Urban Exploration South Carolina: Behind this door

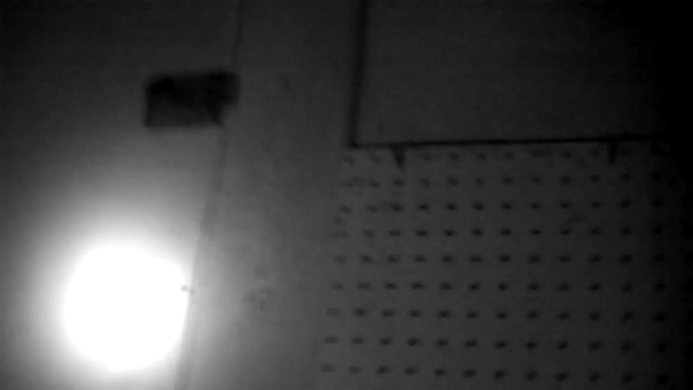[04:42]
I hold the camera, you open it. Oh, God, don't let anything fly out.
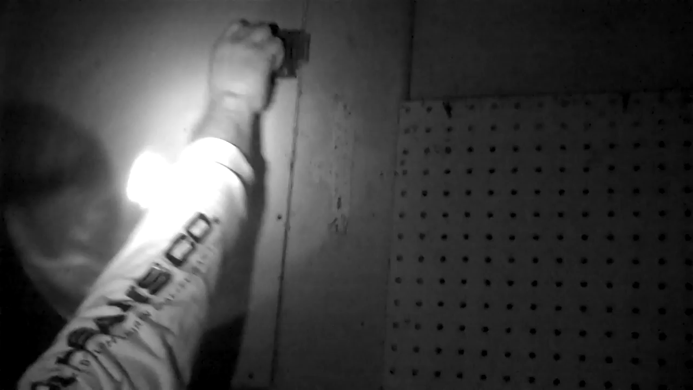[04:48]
Stuck.
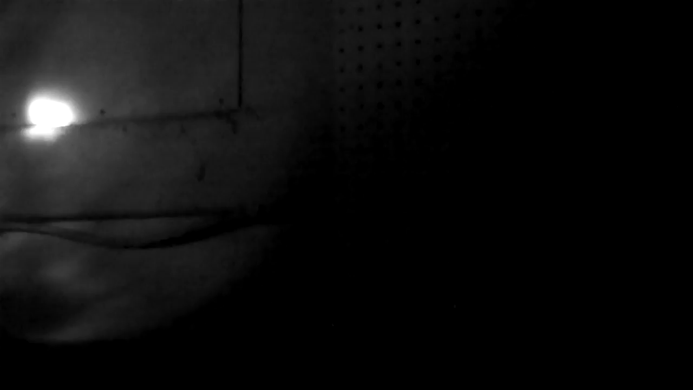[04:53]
See. I've got a glass. Look, look, look, look, look. There's holes there.
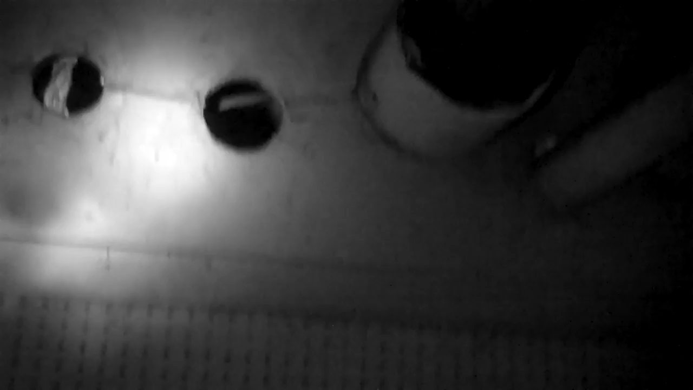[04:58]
So it's probably part of the piping connection.